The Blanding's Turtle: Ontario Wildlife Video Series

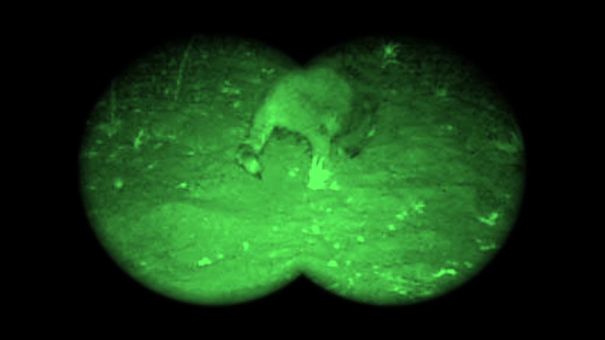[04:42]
skunks, and foxes, occur at unnaturally high levels. We call these subsidized predators, as they occur at high levels due to things like garbage and food crops provided by people.
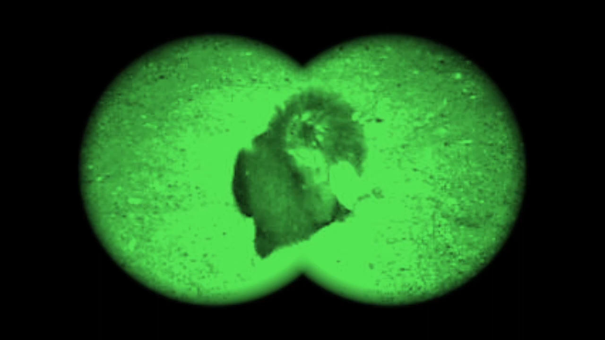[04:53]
In areas where these subsidized predators occur, nearly 100% of turtle nests are destroyed every single year.